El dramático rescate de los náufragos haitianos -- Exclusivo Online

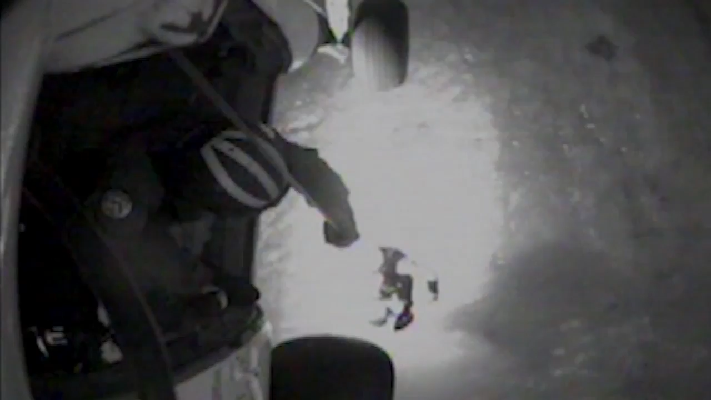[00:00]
Este video muestra cómo la Guardia Costera rescataba el martes a los sobrevivientes del naufragio, en el que murieron al menos 30 personas. La embarcación de 40 pies de largo viajaba con más de 100 haitianos a bordo. Cuando los socorristas llegaron, encontraron el barco cerca de Scrub Cay, a 20 millas de donde fue visto por primera vez por un pescador.
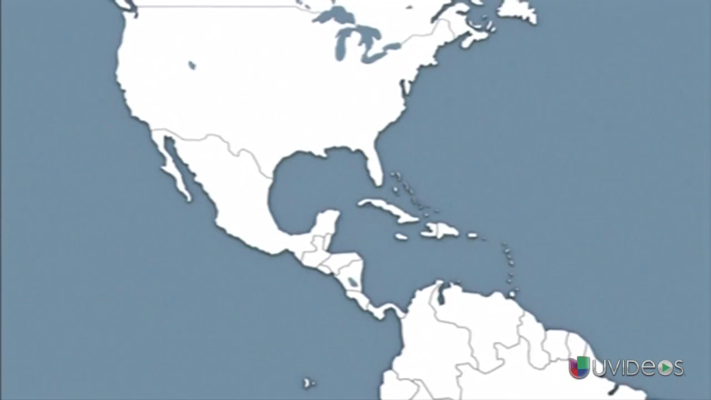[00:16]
Según los guardacostas, unas 60 personas estaban en el barco,
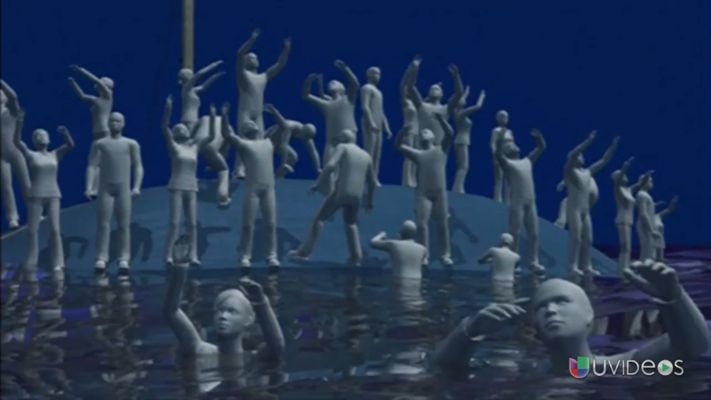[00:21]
el resto estaba en el agua y se podían ver muchos cadáveres flotando. Desde el helicóptero les lanzaron agua, alimentos y salvavidas inflables. Todo indica que el barco en el que pretendían llegar a Estados Unidos
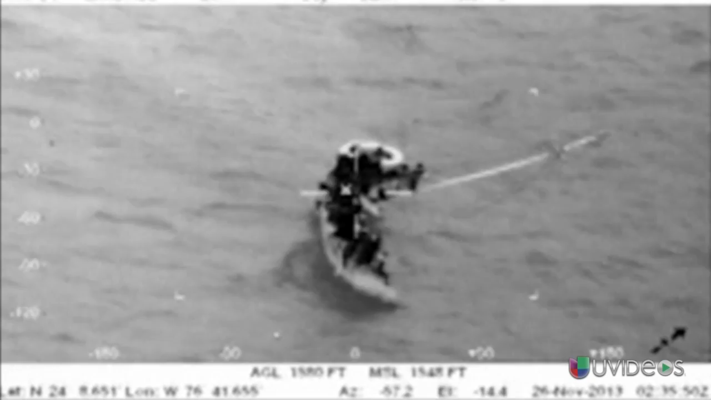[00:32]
estaba condenado a naufragar debido a la precaria condición y lo sobrecargada que iba la embarcación, y además no llevaban chalecos salvavidas.